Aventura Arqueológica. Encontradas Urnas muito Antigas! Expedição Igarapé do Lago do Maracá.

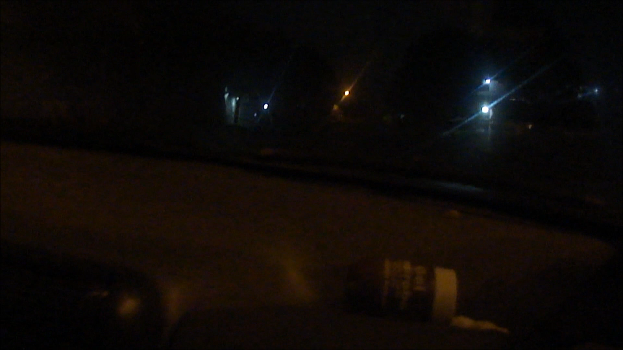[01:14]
dando sequência ao nosso trabalho. Deus nos proteja de todo mal, em nome de Jesus. Olha como tá a cerração na cidade.
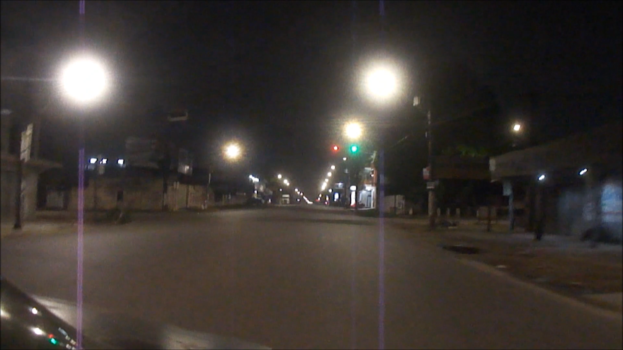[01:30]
Olha como é que tá a nossa visibilidade, amigo.